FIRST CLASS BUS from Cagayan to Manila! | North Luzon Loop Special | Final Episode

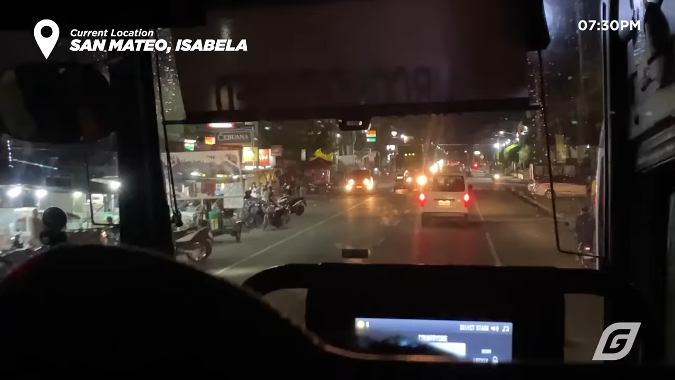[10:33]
Bago mag 8pm ay narating natin ang Santiago City, Isabela.
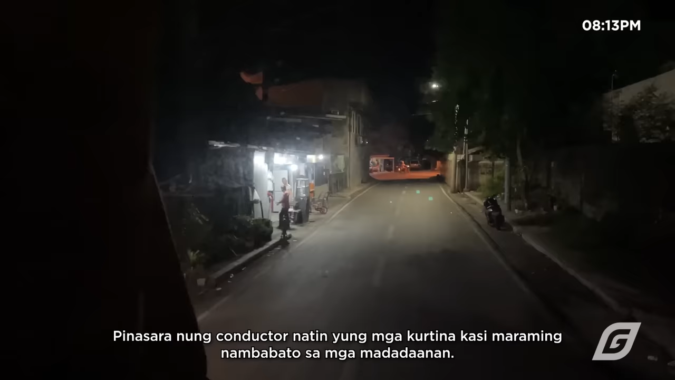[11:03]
Matapos mag-fuel ng bus natin ay lumabas na tayo sa Santiago Terminal. May nakasabay tayong ibang buses na Manila bound din at dito na nagsimula yung action sa kalsada.
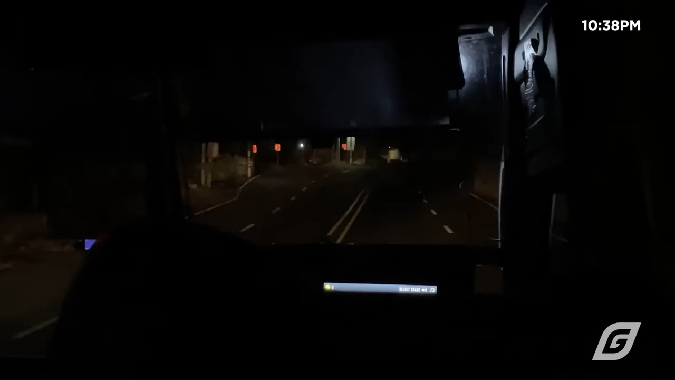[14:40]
Ilang minuto bago mag alas 11 nang salubungin tayo ng mahabang traffic dito sa Santa Fe, Nueva Vizcaya.
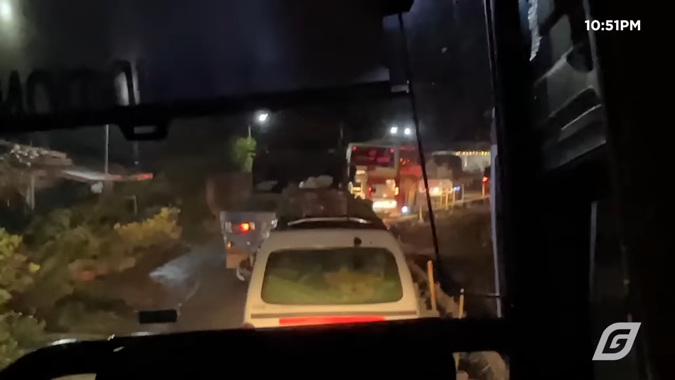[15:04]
Hindi na bago ang mabigat na traffic sa part na ito ng Cagayan Valley.
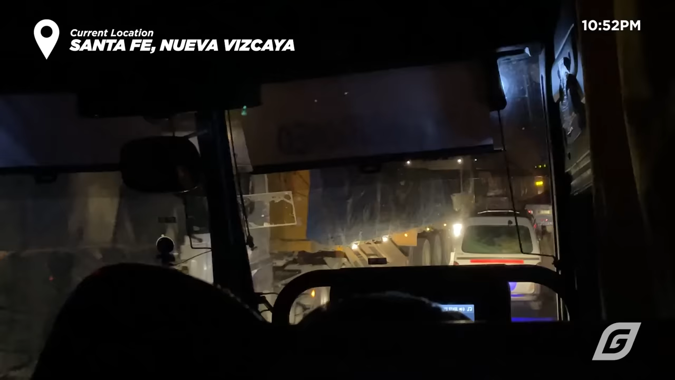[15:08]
Sa dami ng zigzag, makipot na kalsada, dagdag pa yung volume ng sasakyan na dumadaan, talagang aabuti ng oras bago matawid ang mga mabubundok na lugar dito.
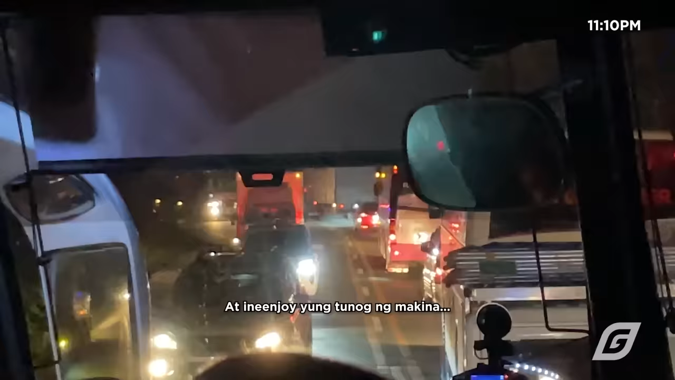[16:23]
heto tayo pinapanood yung pag-akyat dito sa Santa Fe at ini-enjoy yung tunog ng makina nitong Volvo V11R.
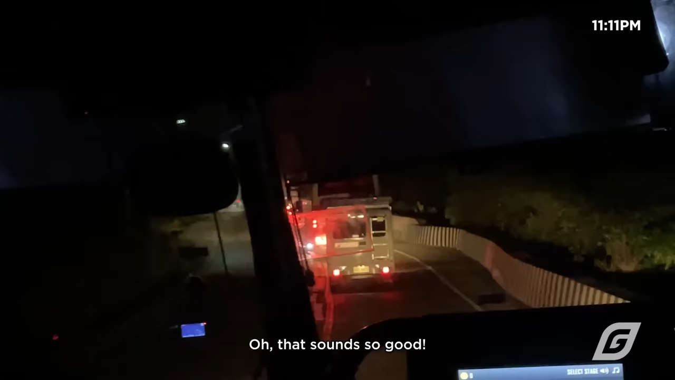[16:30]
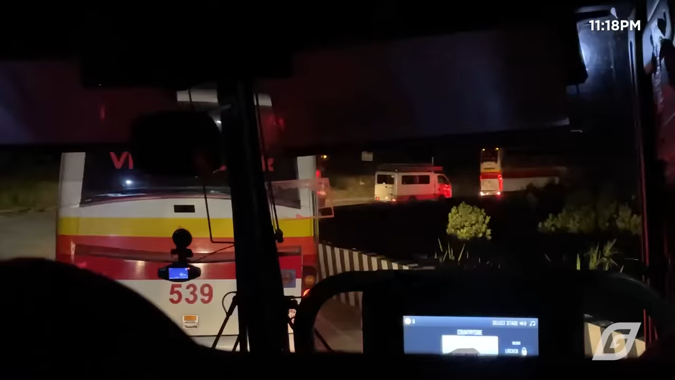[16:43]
Narating natin ang tuktok ng Dalton Pass 20 minutes pagkadaan sa bayan ng Santa Fe at dito na yung pinakadulong part ng Cagayan Valley.
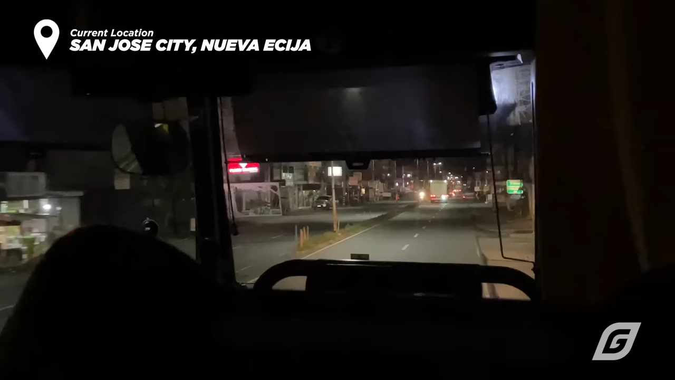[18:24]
It's 12:51 AM at nandito na tayo sa San Jose City, Nueva Ecija. Meron ditong terminal ang Victory Liner na kung saan ay mag-i-stop over tayo for one last time.